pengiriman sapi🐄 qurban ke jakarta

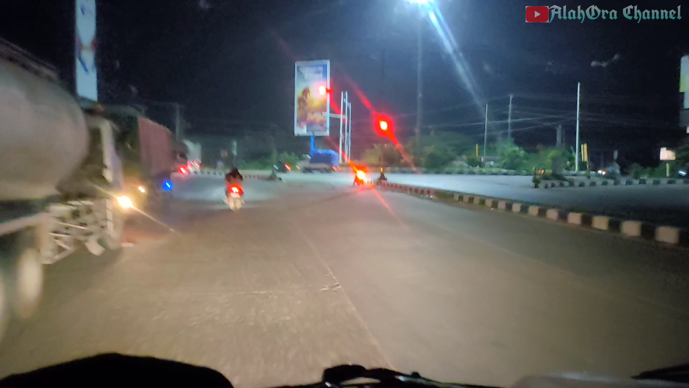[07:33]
Meninggalkan kota Kudus, Kudus kota kretek.
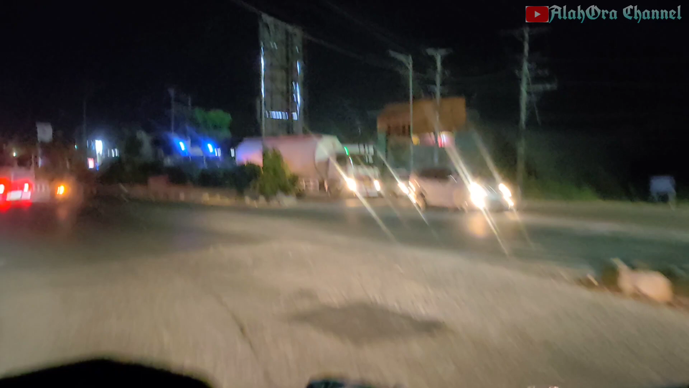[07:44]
Oh, depan ada temennya, terbawa sapi juga, sap.
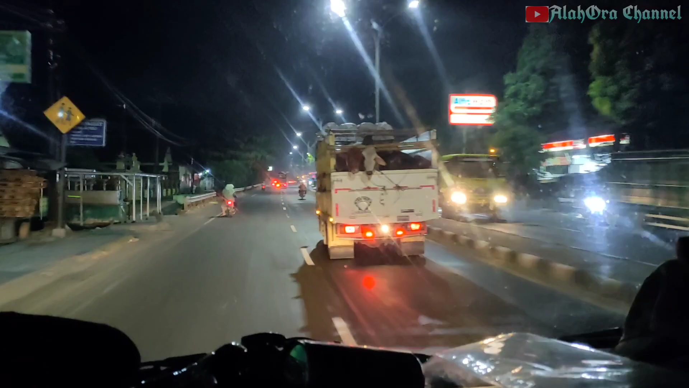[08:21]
Lagi rame-ramenya muatan sapi ini, Sam. Sapi meluncur ke ibu kota semua.
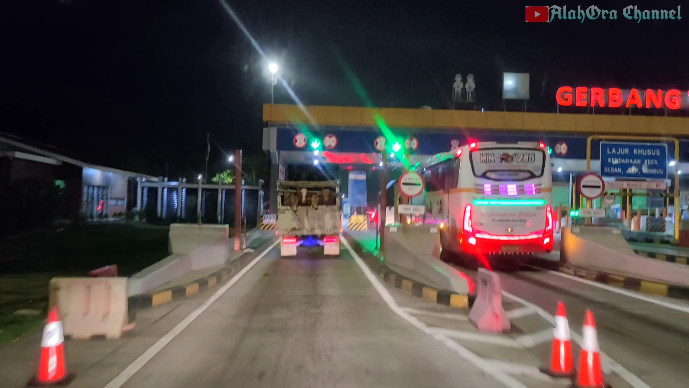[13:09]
Konvoy sapi balap. Ini orang itu.